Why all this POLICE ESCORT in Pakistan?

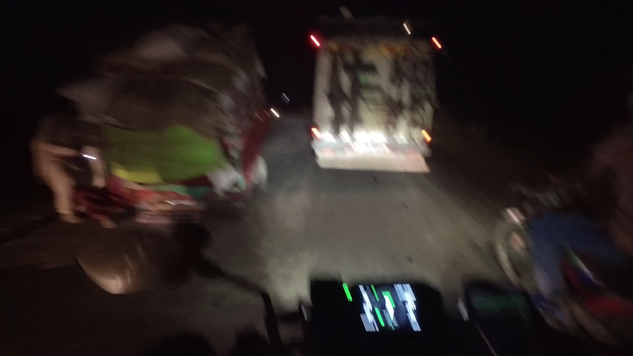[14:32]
Almost there. We did 361 kilometers. 6%.
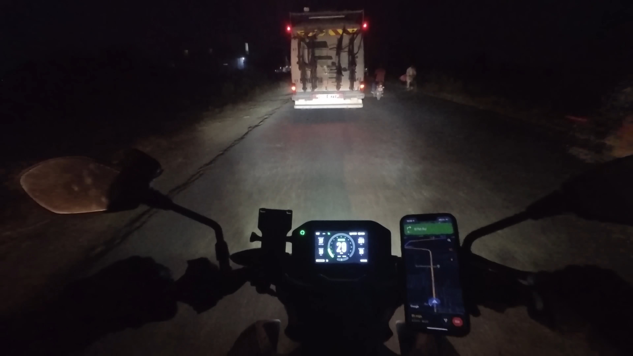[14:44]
Oh boy. Oh boy. It's some crazy night riding.
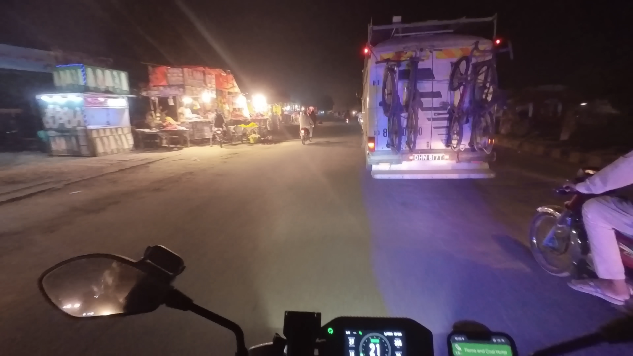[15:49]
I love how Rufus just plows through everything. No fear, no fear.